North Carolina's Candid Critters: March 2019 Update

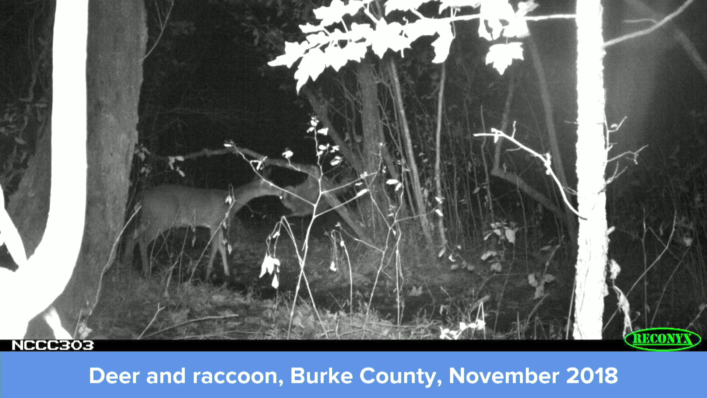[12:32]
One of the craziest pictures I've ever been involved with, with a camera trap. What's going on with this? It's not the best picture in the world, but it's definitely worth the picture. It's open for interpretation. Okay. So, what's your interpretation? What's going on with this picture? So, it sure looks to me like, that's a, looks like a doe, a female white-tailed deer. And it sure looks like a raccoon is hanging like a sloth. And it, there might be contact. They're kissing. They're making out. It's, it's unclear, but it's, but it's possible.
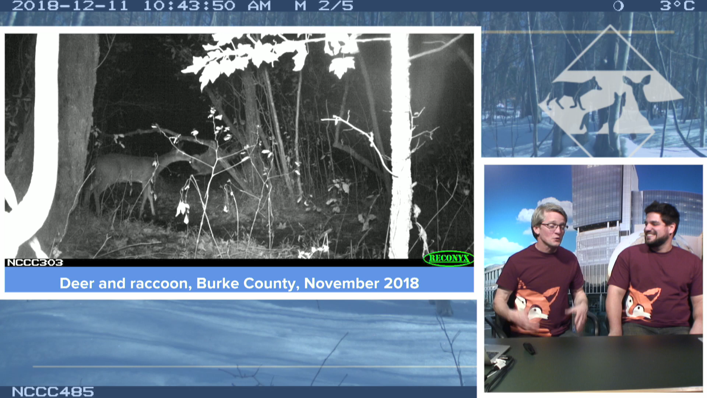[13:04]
Right. So, these two animals clearly, like normally they're different heights. Right. And here we have, this raccoon climbed to this tree because it wanted to, to talk to this deer, kiss this deer, do something to this deer. Um, it's really, it's really crazy. We don't know what's going on, but what's interesting, what, um, Mike, we're very privileged to have him on the show today. Um, he's actually an expert in these kind of pictures because for his PhD work, he ran some cameras in, uh, the Keys of Florida, which is kind of a strange place anyway.
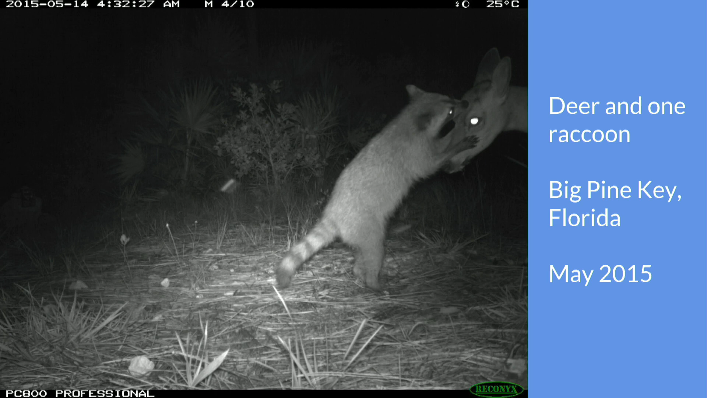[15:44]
So this is again, not a North Carolina one, but it is another deer, um, uh, raccoon interaction like the picture we got and this isn't smooching as much as, as, uh, well, you said maybe it's a zombie raccoon eating the brains, but, but no, maybe actually eating the parasites. Right. So I, I think it's, you know, we had quite a substantial sequence here of this one raccoon hanging out.
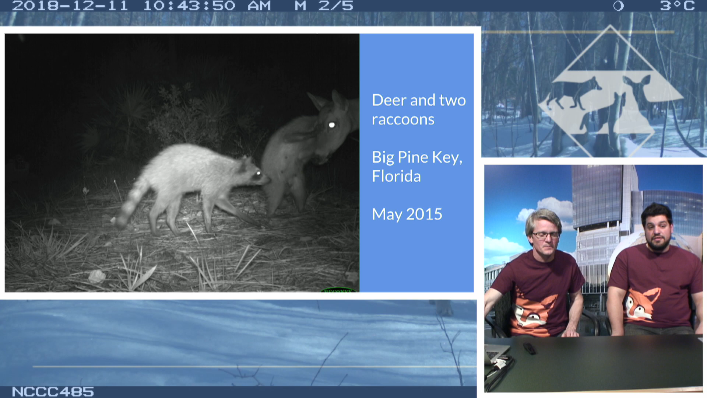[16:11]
He holding the face of the deer and sure looks like, uh, she's grooming the, the ticks off of the deer's face and you can see the, the deer stands still and waits and even a second, uh, raccoon came up. Right. So I think this is really a, a, a pretty interesting case of a mutualism. Right. A mutualism where one species helps another species and they both benefit because in this case, the deer is obviously benefiting from having fewer parasites and the raccoons getting a little snack of, of, of, of the ticks.